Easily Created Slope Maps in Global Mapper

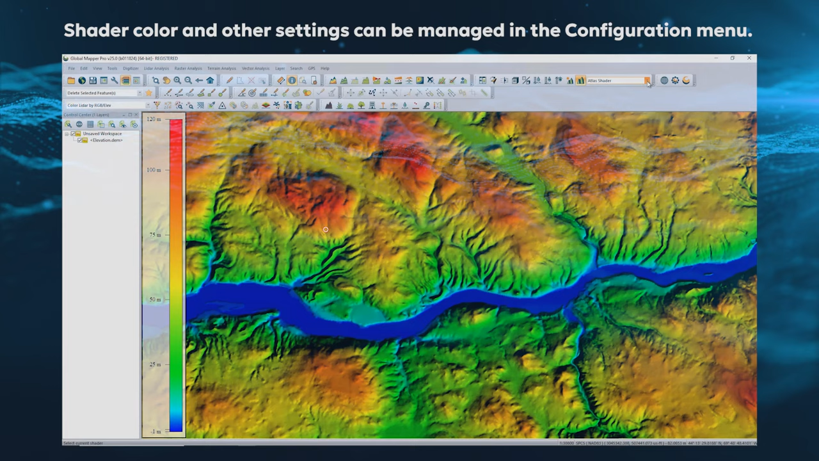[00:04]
The slope shader changes the data display from elevation values to slope values, and the slope direction shader displays based on azimuth.